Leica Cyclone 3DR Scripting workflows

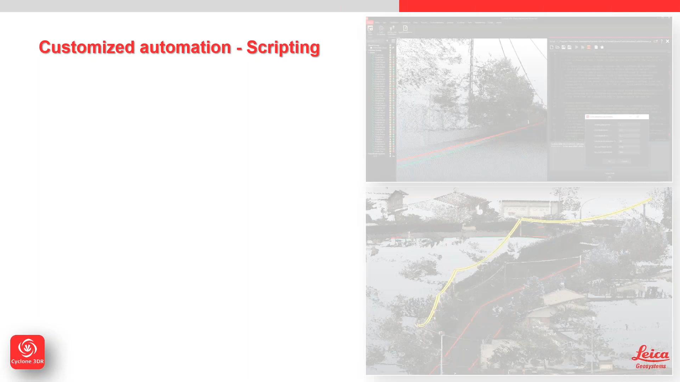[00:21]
for a lot of workflows so we're going to look at a couple of very very simple scripts and directly within this data set and then Klaus has got a video afterwards which we've done with some data with the BLK to go but effectively this is a JavaScript solution we have some pre-installed scripts there's also some scripts on github if you're aware of that it's like a code sharing
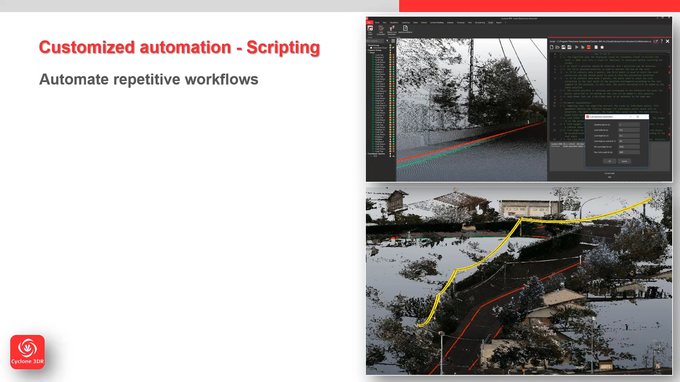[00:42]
platform but effectively you import the data as you would you process using a script and then you can export the data and you can also share your scripts and you can customize any that we provide you as well but to write a specific process you can use
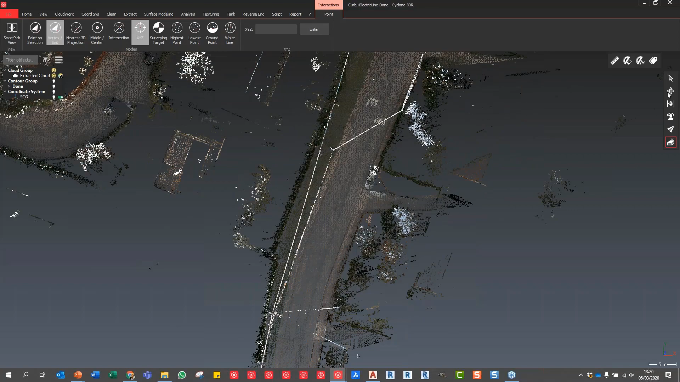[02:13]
see here we've got a mobile mapping data set um so it's quite a it's quite it's just quite a small
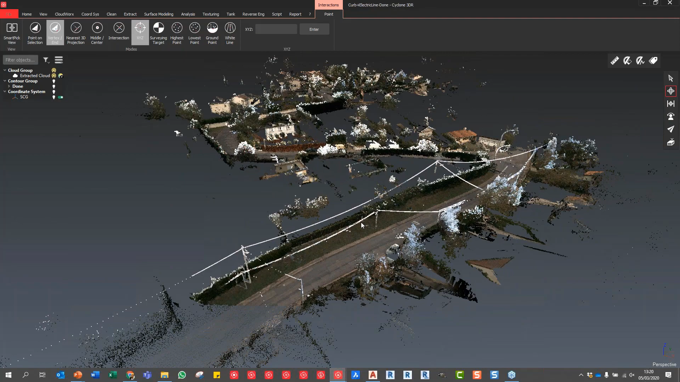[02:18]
data set really in terms of uh in the grand scheme of things but if you zoom down uh down to
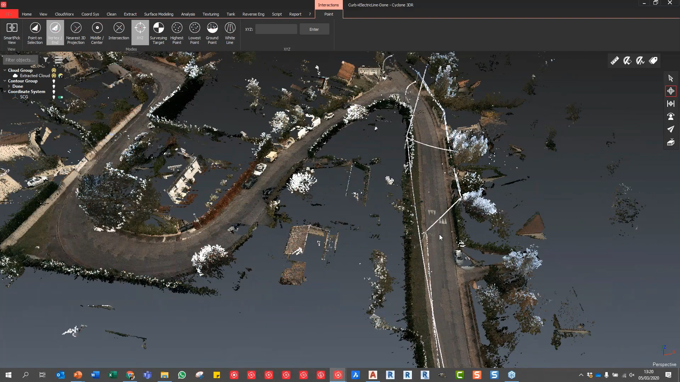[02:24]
you know ground level you can see you know we've got some nice curb lines we've got some road lines we've got some
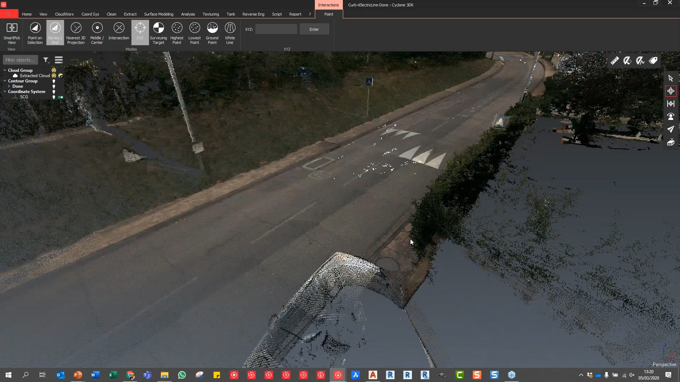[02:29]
buildings and structures I think this is probably from the pegasus 2 by the look of the cleanliness of the data but
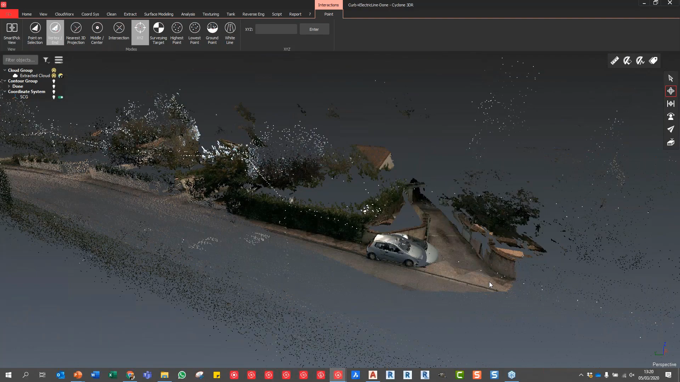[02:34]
one thing that we have got actually there's a building somewhere down here I think at this end of the this end of the data
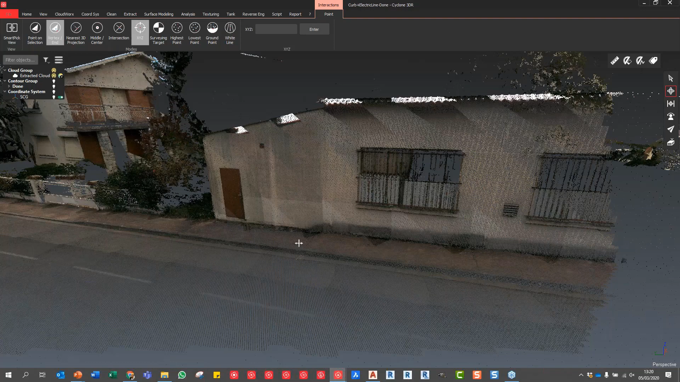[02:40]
set um so this like I said some of the tools from cyclone survey and cyclone to topo have come across here so one thing we can do um what I'm going to do I think let's just if we extract and let's flick up on cloud excuse me let's cancel that out oh that was it I wanted to show you um the ability to use the ground point selection um when drawing and digitizing the polyline so I've actually selected the polyline tool in this example but what you can see now is as I'm moving along the building can you see the blue line moving across the bottom so even if I pick
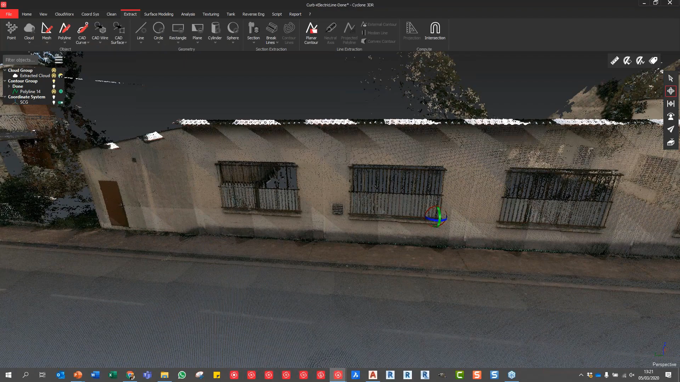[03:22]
at the top what I'm going to do now is I'm just going to pick at the top and as I pick along the top of this building you can see and I'm going to hit return that that polyline I'm going to escape out of this function but that polyline has been created down that bottom end so they're just some of the tools in terms of extraction that allow you to be really really um really quick within uh within cyclone 3dr what I'm going to do now
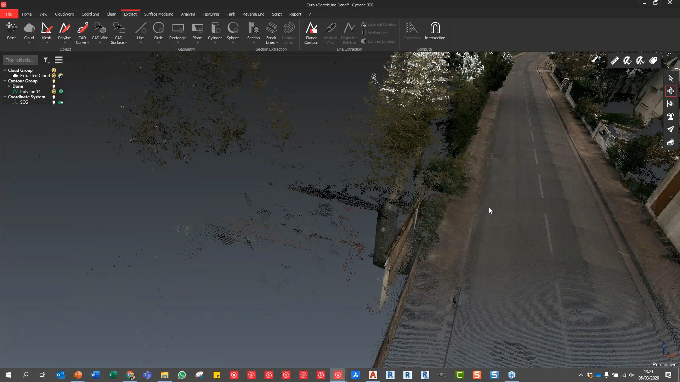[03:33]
actually I'm just going to create a couple of lines over here on this curb line um I have shared something similar to this on LinkedIn recently I did the overhead line extraction but I'm just going to create a couple of lines on these curbs so I'm just going to do a polyline and I'm going to say
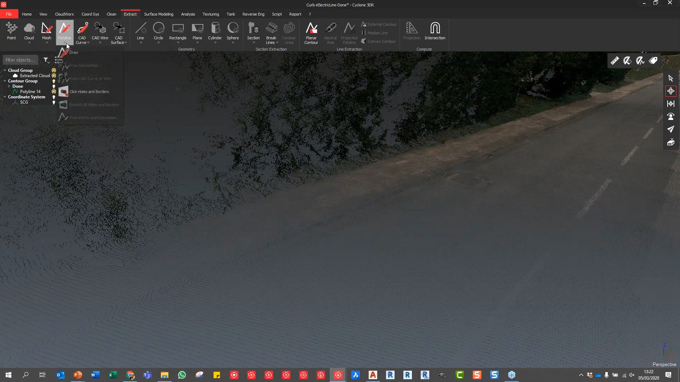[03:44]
uh point on selection and I'm just going to draw a couple of lines here so I'm not going to be particularly accurate about this just to get the process running and I'll just do the same for the bottom of the curb okay and then what I'm going to
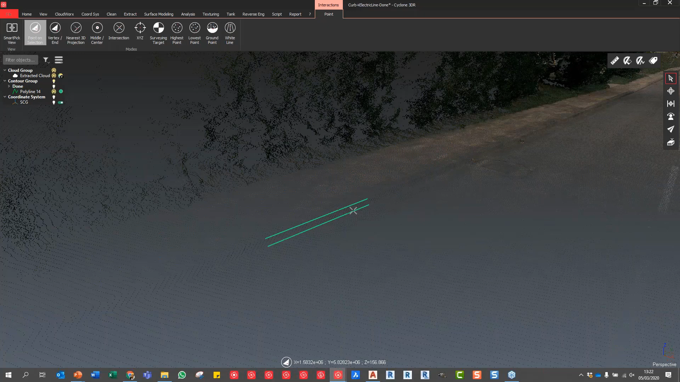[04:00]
do you can see I could obviously manually I could do this I could draw and digitize but now we're going to go to the scripting um solution I'm just going to exit out of that command I'm going to go script I'm going to go curb extraction so if you create
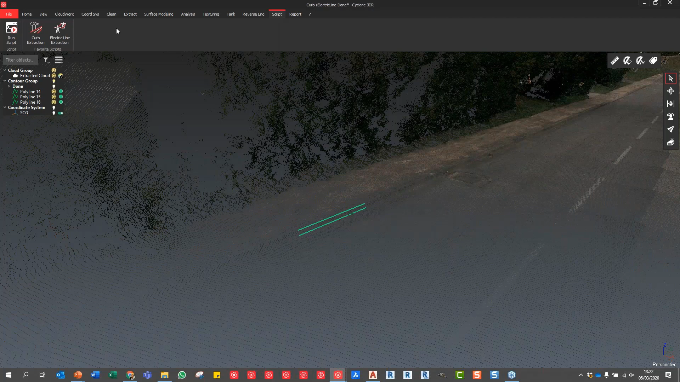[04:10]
more you can actually add them directly to this uh part of the toolbar I think Klaus has got five or six within his uh interface but I'm going to go to the curb extraction and then this will invoke
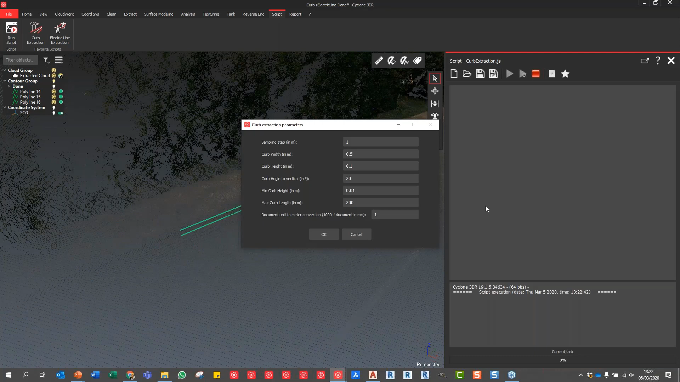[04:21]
the script and you can see then we've got the uh the the curb extraction parameters so this will depend entirely on the coding and who's made it as to what this looks like but then you can put in here you know the sampling step the curb width etc now I'm not going to change any of these I'm going to say we're going to do maximum curb length something like 20 meters and I'm going to press
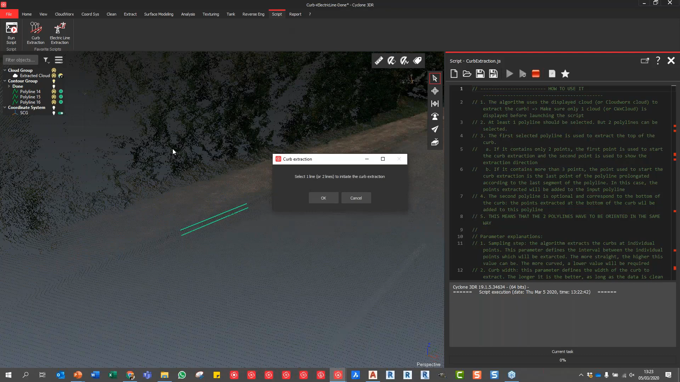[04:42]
okay now it'll say select one line or two lines to initiate the curb extraction so I'm just going to make sure that we and I'm going to say okay and make sure we then select in here shift
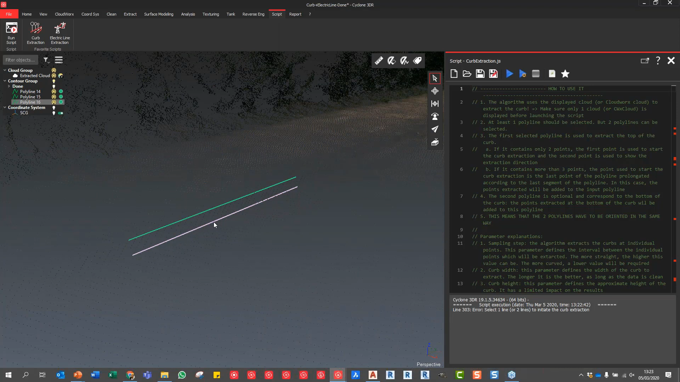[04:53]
select those two lines okay control so there you go so they're both selected and all I do now is just hit play and that will start so I'm just going to say okay again and that will
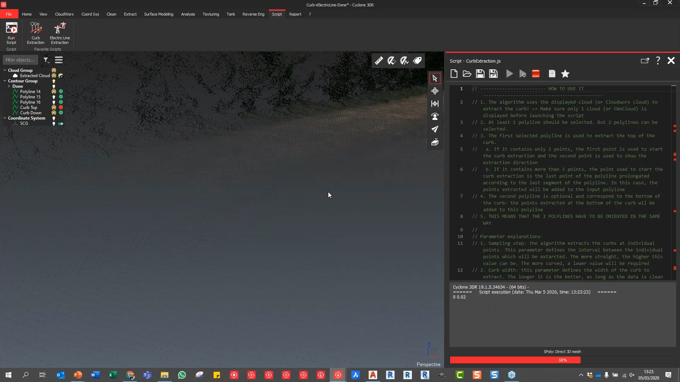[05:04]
now run the script and what's brilliant about this is as I zoom out you can see this is being run real time but I can still navigate and move around and see how that script is growing so all of those people who've manually
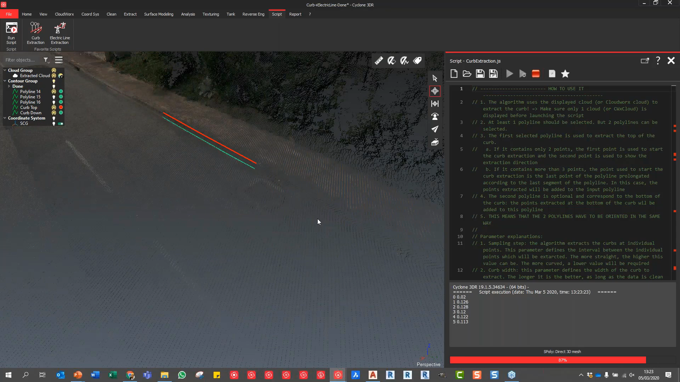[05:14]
had to extract curves out of mobile mapping data over the years or even terrestrial laser scanning data
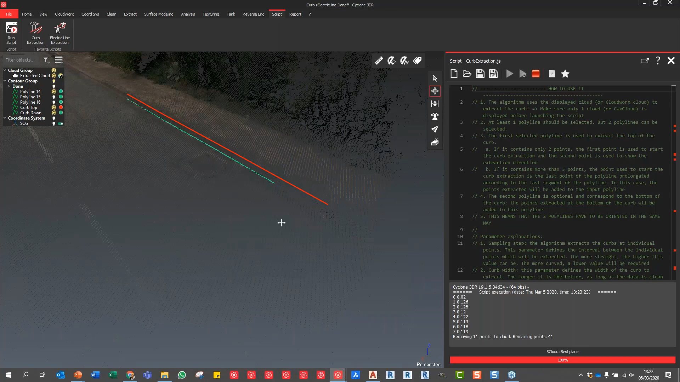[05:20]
this is a fantastic solution so what I've spoken to the um I've spoken to the programmers and ideally you know it would be fantastic if we can then start putting in you know edge of path
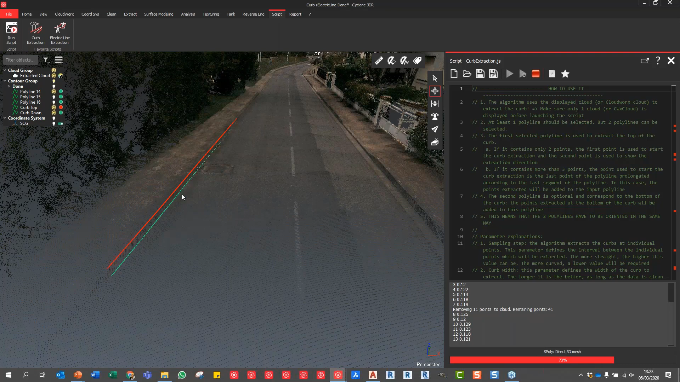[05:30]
top of curb bottom of curb you know road center line and do all of them at once which is obviously going to take more processing power but that then is now just working along the data set and it will probably extend 20